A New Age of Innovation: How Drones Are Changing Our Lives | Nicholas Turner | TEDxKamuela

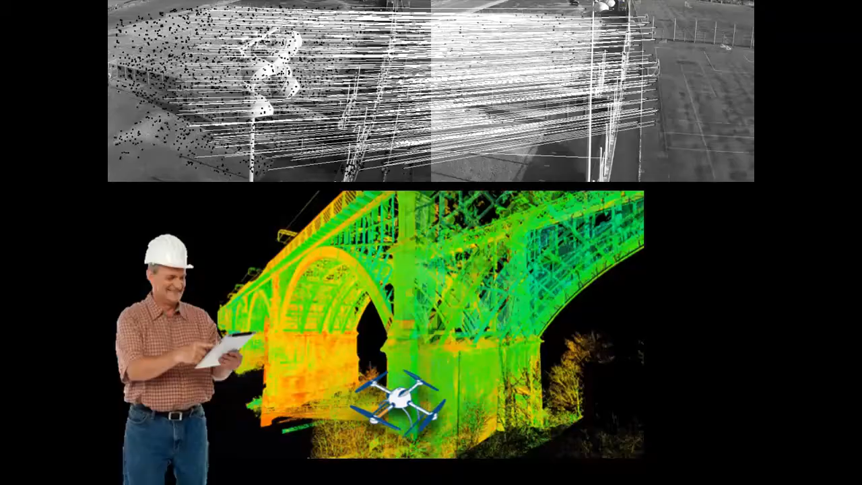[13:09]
And one of the big challenges to this is the navigation capabilities of the robot. And so what we're working with is, we call this SLAM. It stands for simultaneous localization of mapping.